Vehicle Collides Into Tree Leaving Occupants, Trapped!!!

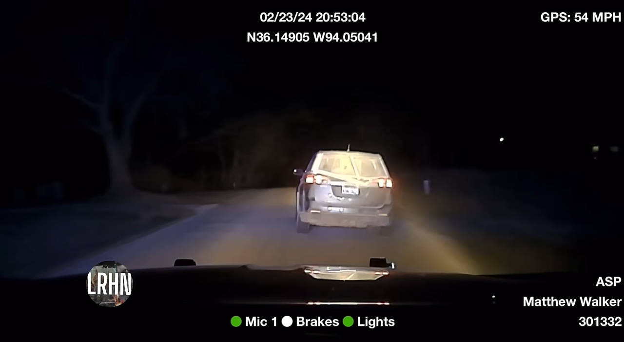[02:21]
Occupants are inside the vehicle. They got the back glass all fucked up. Passing Engineer Road, speed 65. Passing Engineer Road, speed 65. They're not letting me get around the traffic dead either. I'm taking the fuck lines.